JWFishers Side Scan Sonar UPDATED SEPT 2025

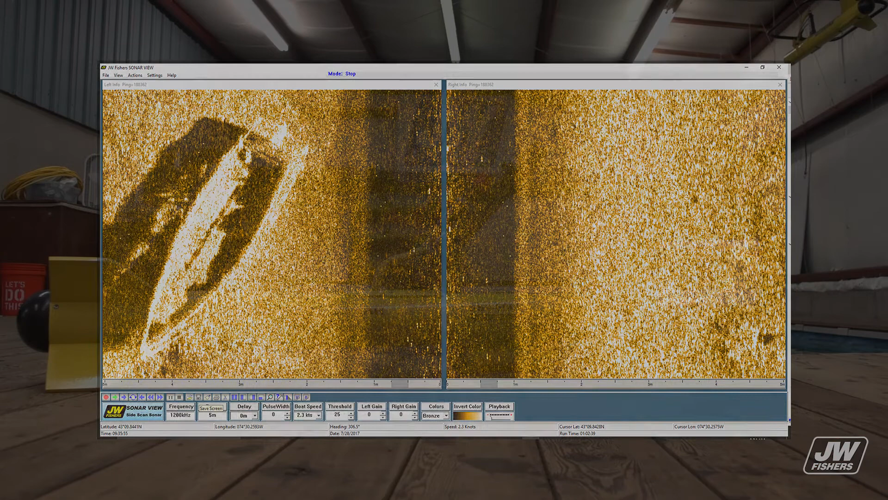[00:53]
The displayed image is a highly detailed two-dimensional picture of the ocean,
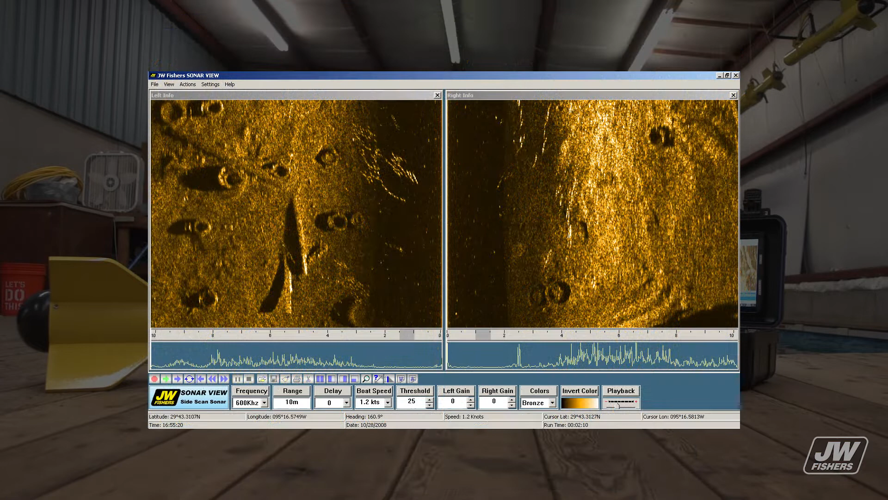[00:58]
lake, river bottom, and any objects lying there. The sonar beam is transmitted and received by transducers mounted on each side of a tow fish.
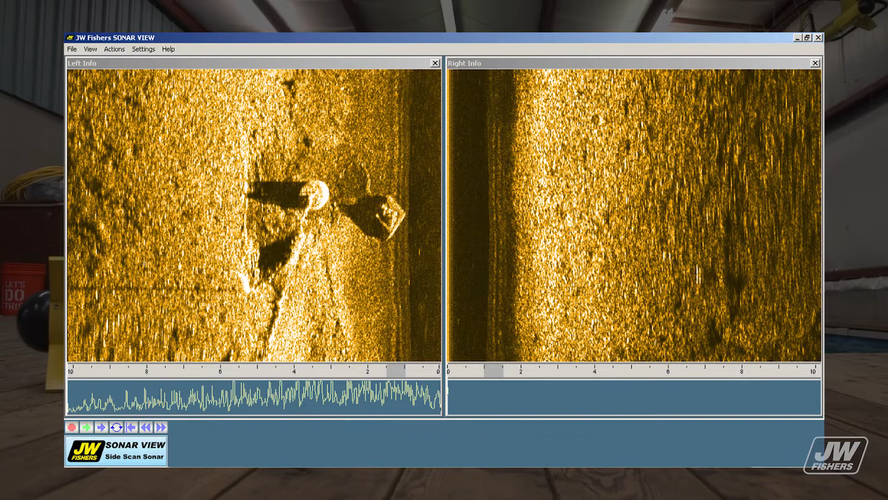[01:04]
The dual frequency side-scan has high and low frequency transducers in the same fish to give you the best of both systems,
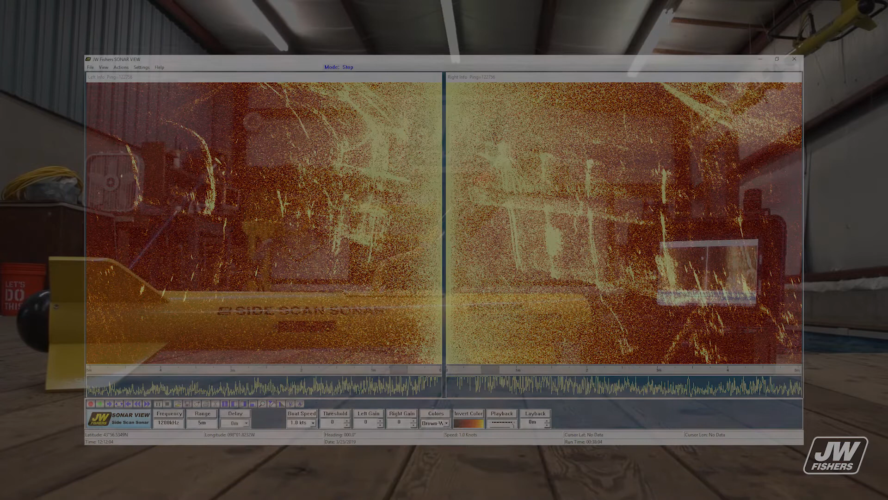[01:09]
long range, and highly detailed images of the shorter ranges.
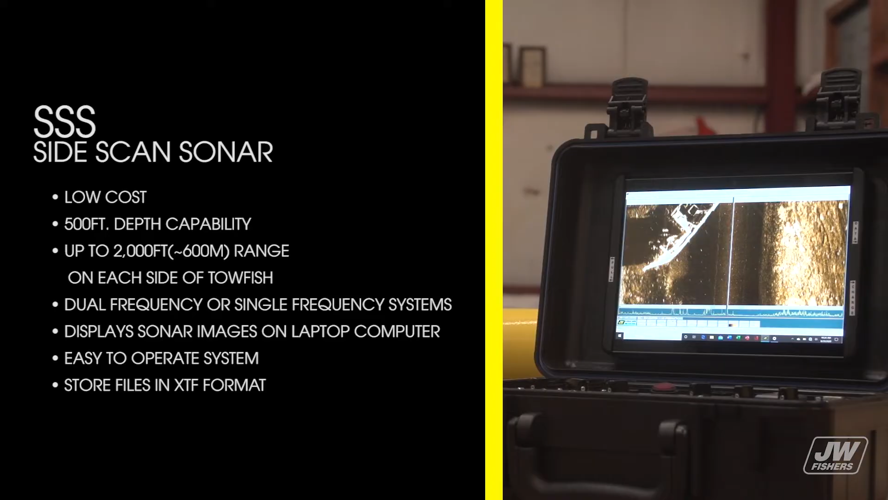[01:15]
The side-scan sonar is low cost, has a 500-foot depth capability,
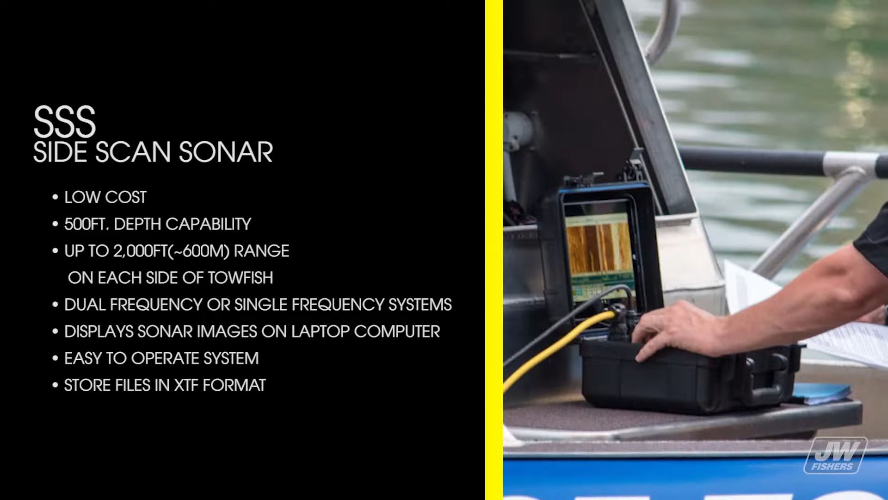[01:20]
up to 2,000 feet range on each side of the tow fish, has dual frequency or single frequency systems,
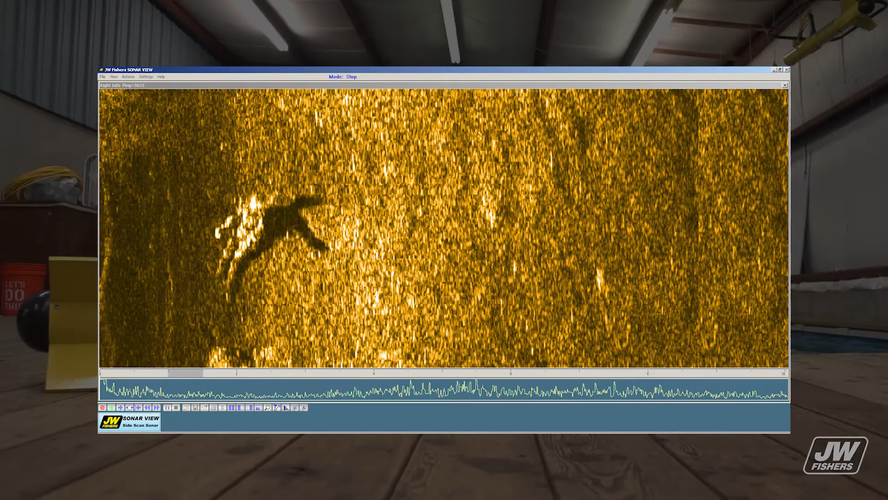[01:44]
The side-scan sonar aids in the recovery of drowning victims and helps locate missing evidence or dump vehicles in waterways.